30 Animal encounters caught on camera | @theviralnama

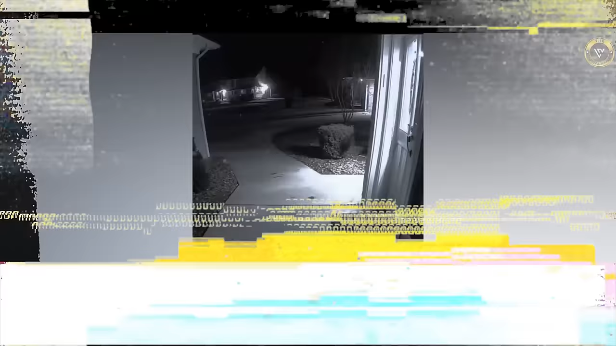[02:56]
यहाँ इस घर में गुस रहे इस अजीब जानवर का वीडियो सीसी टीवी में कैध हो गया